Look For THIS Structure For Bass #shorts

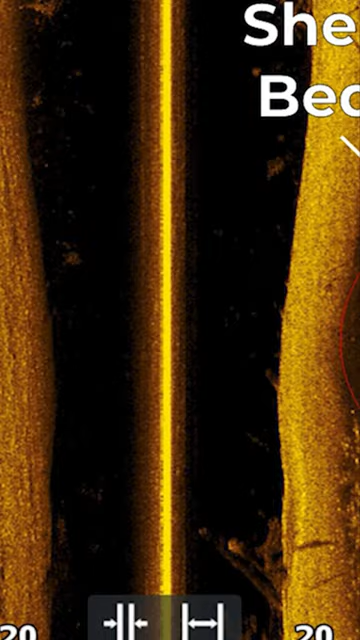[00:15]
after them but it's shell beds guys i love fishing shell beds it's kind of like that